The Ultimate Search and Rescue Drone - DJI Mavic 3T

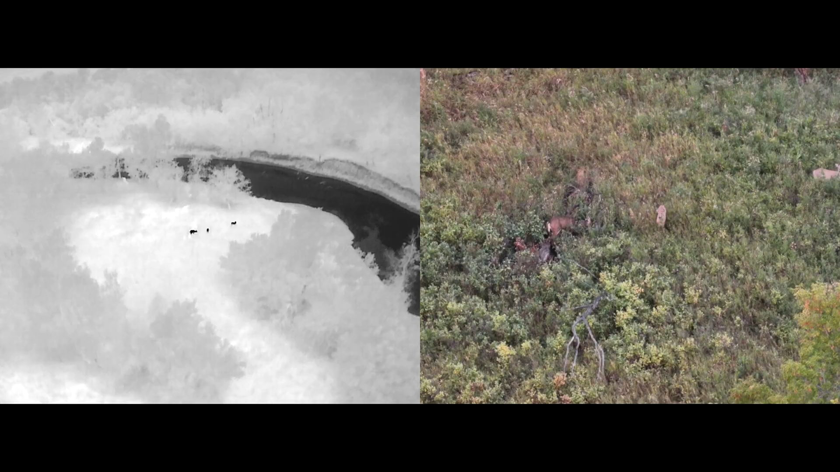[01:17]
It's outfitted with a 640 by 512 resolution thermal camera. The M3T can be useful for energy audits, transportation and other infrastructure tasks.
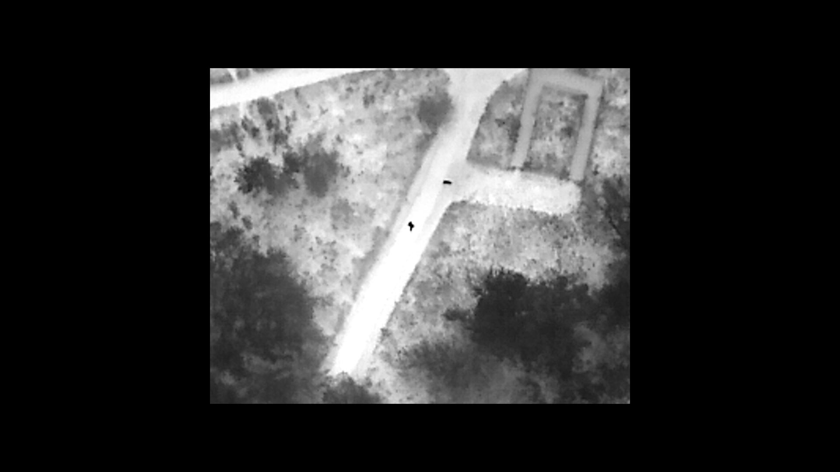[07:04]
But, um, and then I did demonstrate the side-by-side feature where you could view the thermal camera and the zoom camera at the same time.
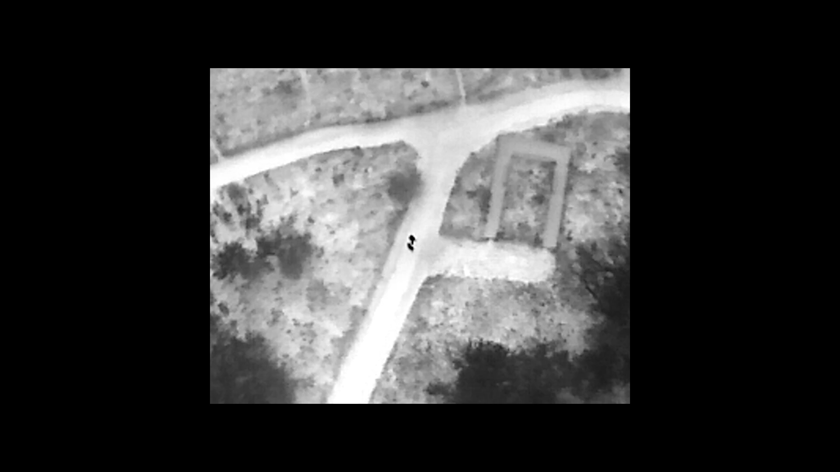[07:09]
And you want to get a better look, then we can do a side-by-side hit SBS.
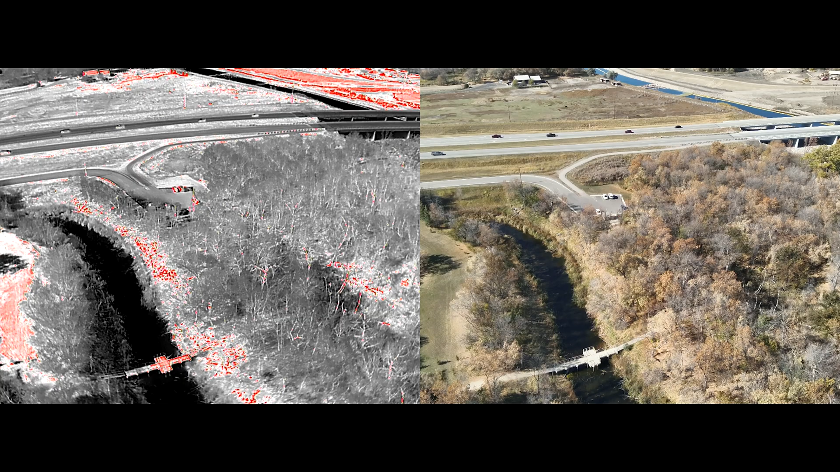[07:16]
Then you got the zoom camera over here and you got the thermal over here.
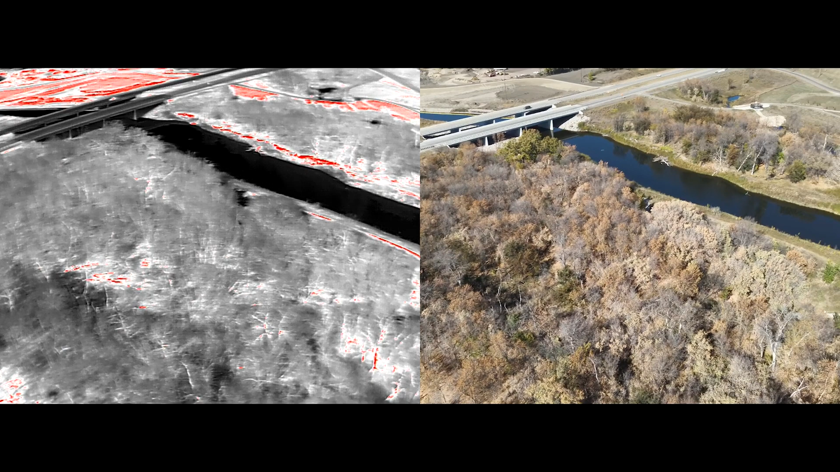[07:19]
And then this is where you can, you know, zoom in. Independent of each other. Okay. Yep. Yep.